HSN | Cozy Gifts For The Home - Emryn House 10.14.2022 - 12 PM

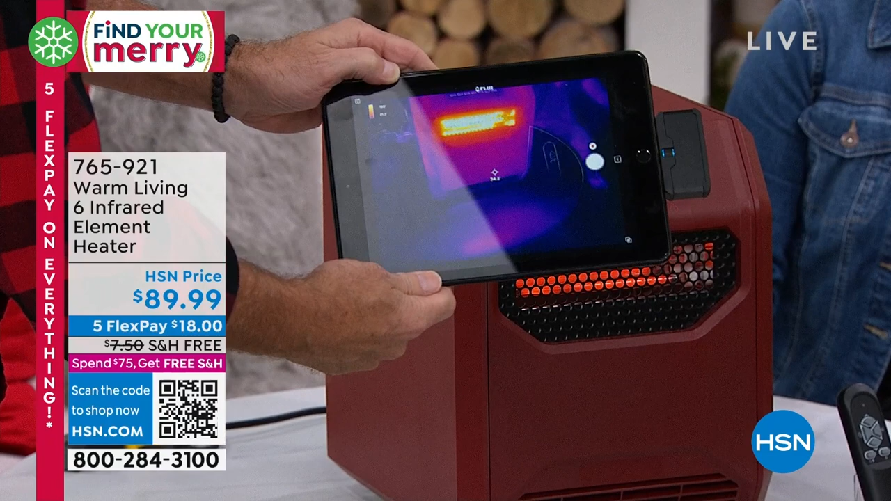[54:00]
okay they use these you know with the space nasa uses these to check the temperature of rockets and all this other stuff and a lot of home contractors do this to see how well or poorly your home is insulated but what look I mean look how cool the rest of the unit is and how hot that temperature is coming out of the front of the unit and remember we checked that before it was at 394 degrees fahrenheit live on the